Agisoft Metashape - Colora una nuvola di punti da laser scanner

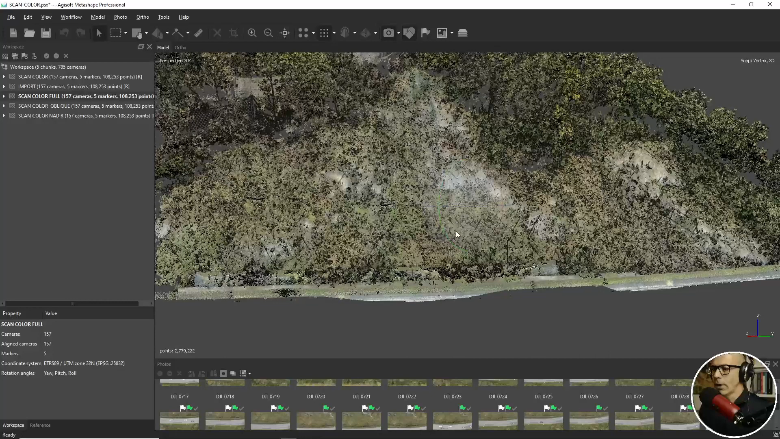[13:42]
meno dal punto di vista dello scanner poteva essere questo quindi dal basso verso l'alto che cosa è successo? è successo che lo scanner dal suo punto di vista è riuscito a prendere punti di questo ambiente che non sono presenti nelle immagini che sto utilizzando per colorare il dataset per colorare lo scanner la nuvola di punti la scansione e quindi non essendoci questa corrispondenza tra posizione del punto e posizione nella foto
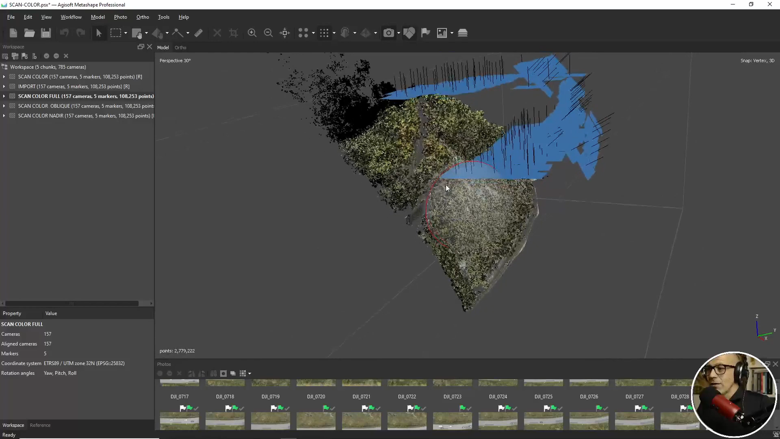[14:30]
questi punti e quindi questi punti non sono colorati è molto evidente quello che succede quello che è successo in questa zona vedi questa zona è una parte che la nuvola di punti da scanner ha preso perché dal basso verso l'alto è riuscito a prendere dei punti
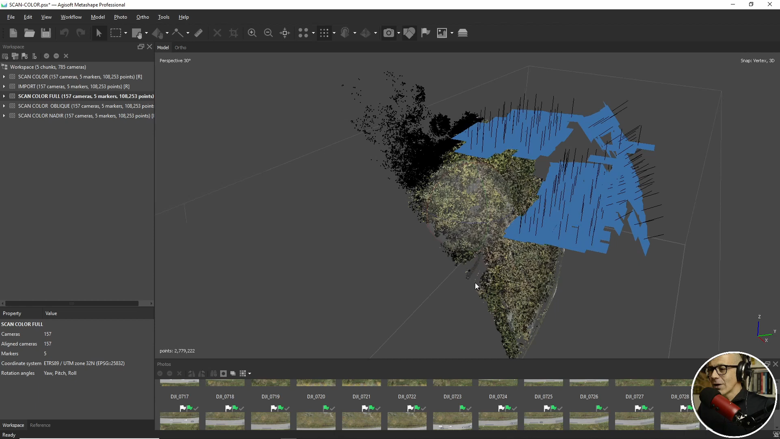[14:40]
ma non ci sono fotografie che coprono questa zona vedi che le foto nadirali si fermano più o meno qui e le foto oblique se vado a provare a tirare una sorta di di linea che definisce la parte superiore dell'angolo di campo beh vi diciamo che possono andare poco più sopra però non la coprono bene come questa zona e quindi questi punti non hanno possibilità di essere colorati perché non ci sono camere che li vedono e quindi non ci
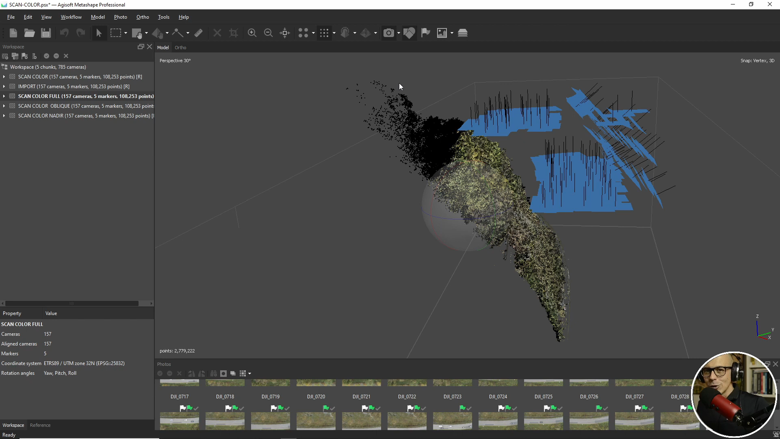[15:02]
sono pixel che li possono dare il loro contributo questo è un limite è un limite enorme del fatto
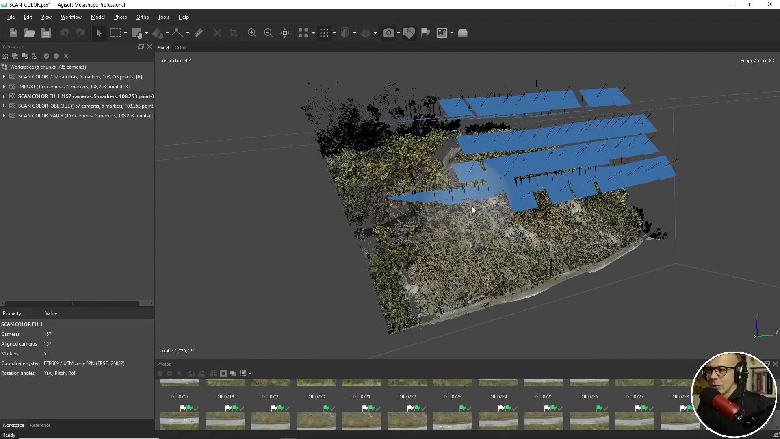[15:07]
che stiamo colorando una scansione laser con delle immagini che sono state scattate in altro modo con altro non tanto con un altro sensore con un'altra camera ma proprio con un altro scopo e va saputo
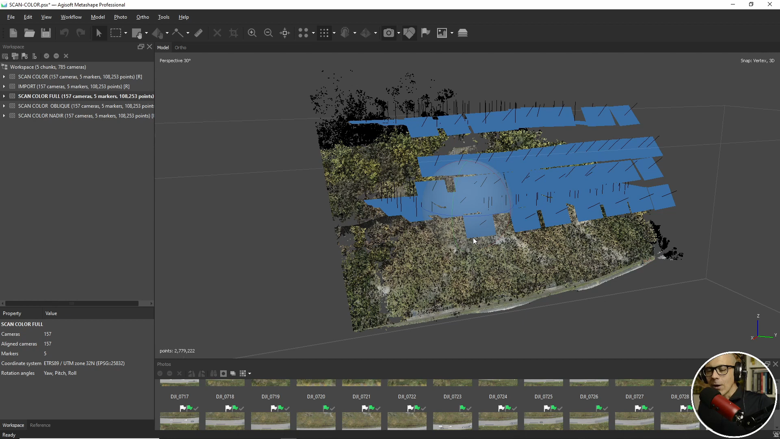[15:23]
è comunque un dato colorato è comunque un qualcosa che abbiamo rispetto a una nuvola di punti nera però è un limite è un limite di fatto che va tenuto in considerazione quando fai questo processo c'è la possibilità di lavorare un pochino su questo dato
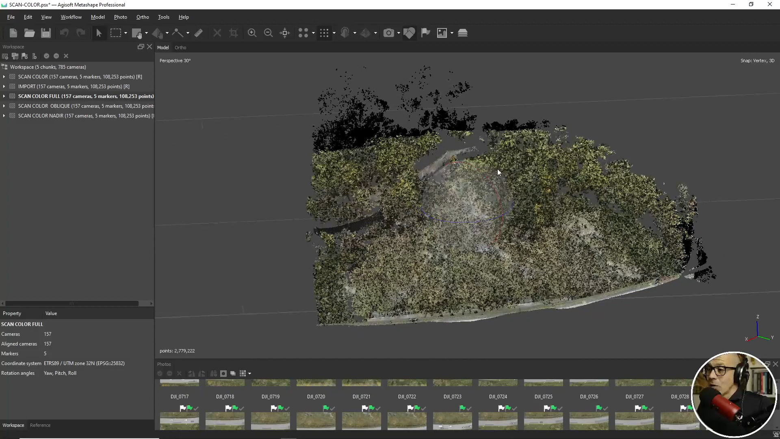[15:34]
per quantomeno togliere questi punti i punti neri in realtà non si possono togliere meglio con metashape non è facilissimo togliere tutti quanti vediamo come fare quantomeno per togliere il grosso o quantomeno per togliere la parte superiore beh applico un filtro filtro i punti della nuvola sulla base del colore e quindi in questo caso utilizzerò il colore nero per selezionare i punti che hanno il
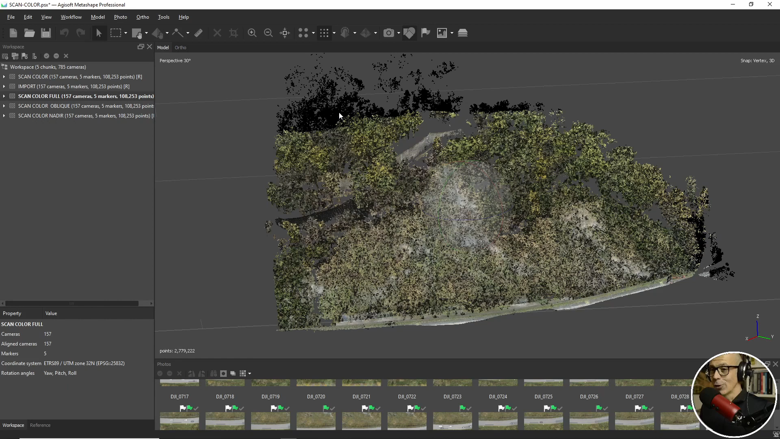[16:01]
colore nero o meglio che non hanno colore per eliminarli dove vado qua tools dense cloud filter ok mi sono perso select point by color e quindi io che cosa devo dire devo dire al software di selezionare i punti che hanno il colore nero quindi posso andare qui selezionare il colore nero oppure fare un pick screen color e lui comunque mi riporta al nero detto questo posso o meno aumentare un po' la soglia di tolleranza quindi con tolleranza zero lui mi
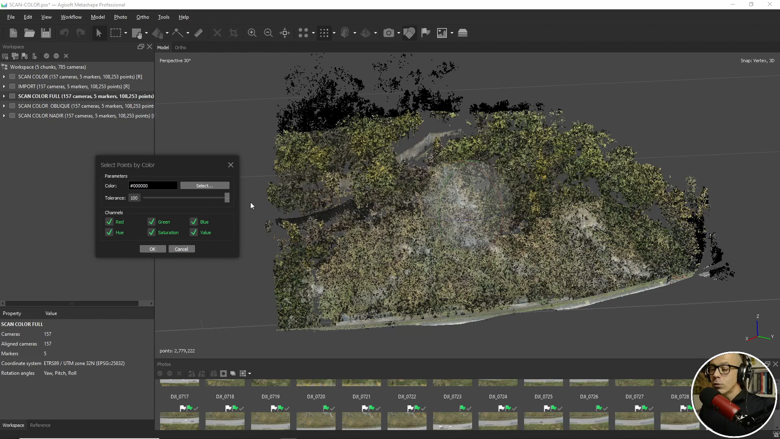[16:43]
prenderà soltanto i punti in inglese si dicono peach black cioè neri come la pece oppure posso aumentare la tolleranza per cercare di prendere un po' di punti in più che probabilmente sono punti che non sono stati colorati nella nuvola di punti do ok il software parte con l'elaborazione ed ecco che mi fa una selezione di punti che secondo lui rispecchiano questa questa corrispondenza con il parametro che gli ho chiesto di utilizzare come selezione guardiamo il numero di punti che ci sono qua ora la nuvola di punti da laser scanner che lui vede come numero di punti dense è formata da 2.779.222
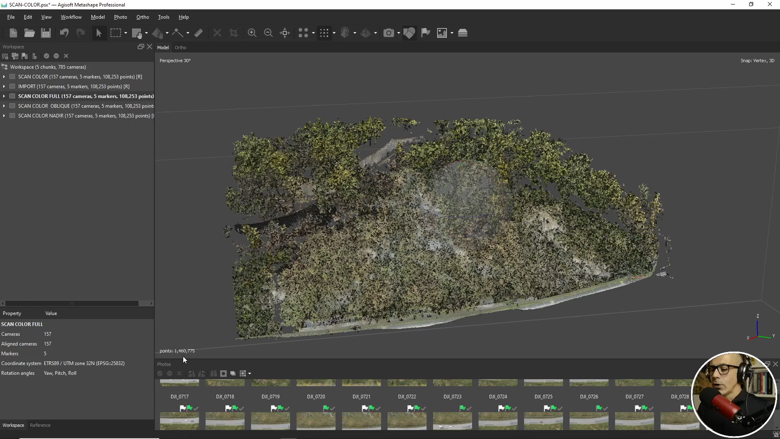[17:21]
punti ho selezionato il software selezionato per colore gli do il tasto cance lui me li toglie 1.460.775 punti quindi ci ha dato una bella sfrondata però c'è ancora qualcosa che non va ci sono ancora un po' di
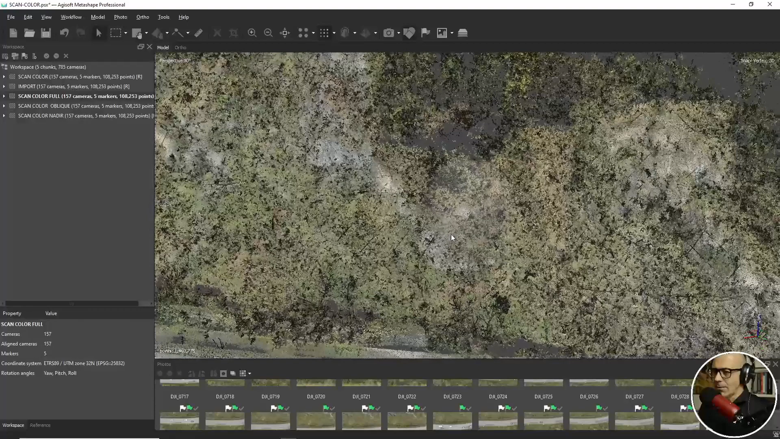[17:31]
punti della nuvola che sono neri e nonostante abbiamo fatto una selezione sulla base del colore in realtà questi punti non sono proprio neri neri neri ma sono punti